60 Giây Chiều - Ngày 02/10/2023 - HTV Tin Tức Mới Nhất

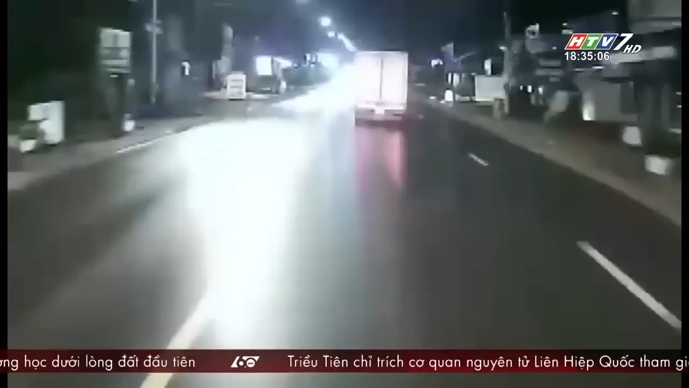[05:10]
tai nạn giao thông nghiêm trọng Liên quan đến xe khách xe dường nằm của